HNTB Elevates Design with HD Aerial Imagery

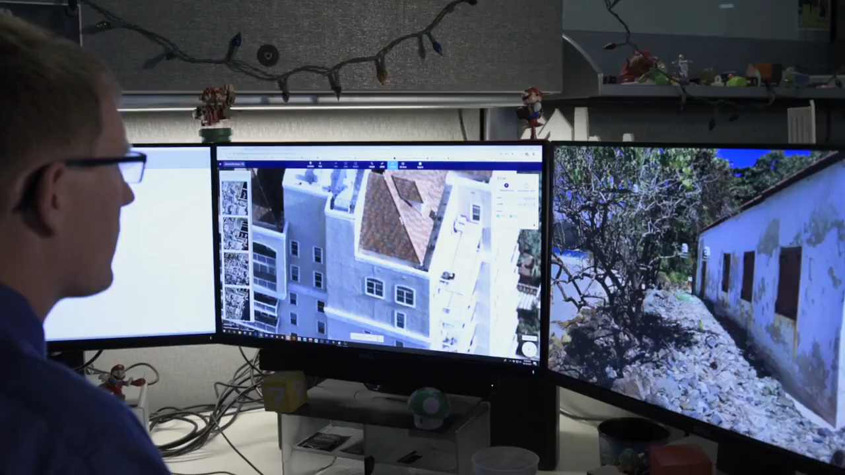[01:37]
measure slopes to measure footprints of buildings to accurately measure their heights that all used to be guesswork for us.